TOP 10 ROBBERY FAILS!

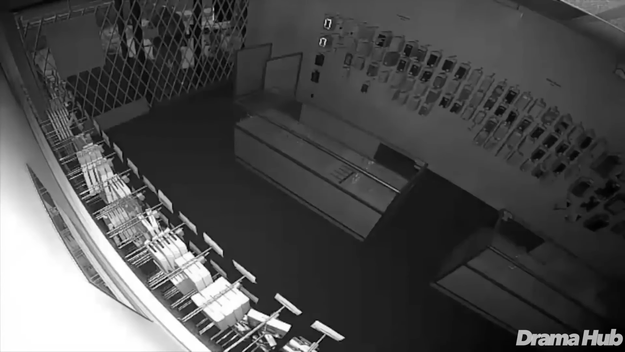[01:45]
In this intriguing video, a daring thief successfully infiltrates a store with their shutters up, but finds himself trapped inside when escape proves elusive.
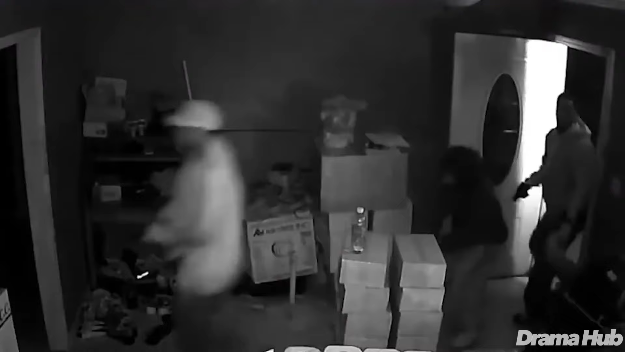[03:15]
In this intense video, a daring gang targets a house brimming with valuables,
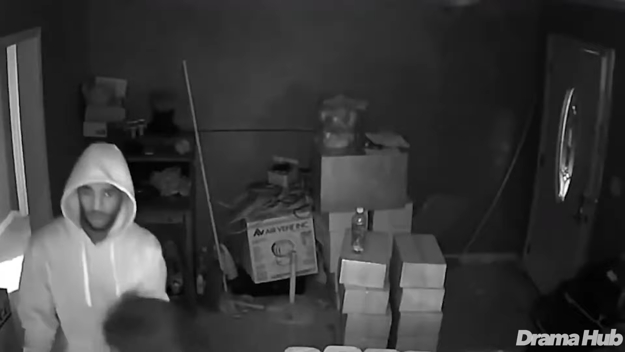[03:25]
but is swiftly thwarted as the homeowner emerges, defending their property with gunfire.